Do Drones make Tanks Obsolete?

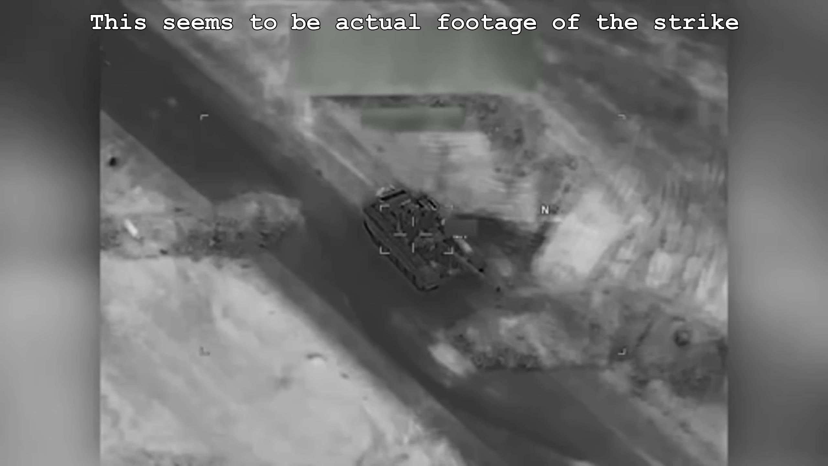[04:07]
About one year after this, reports of a Syrian T-72 destroyed by a US Reaper drone made headlines after it came within firing range of US-backed forces.